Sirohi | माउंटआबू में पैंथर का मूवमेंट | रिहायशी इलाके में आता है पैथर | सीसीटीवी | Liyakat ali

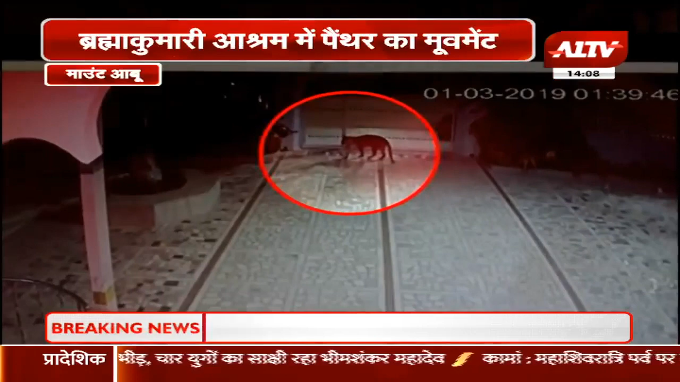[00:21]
के विचरन करने की भनक तक नहीं लगी महीं सुभव भवन में लगे कैमरों को देखा गया तो पैंथर को देखकर हर इंसान के होश उड़ गए हलाकि पैंथर ने किसी को कोई नुकसान नहीं पहुंचाया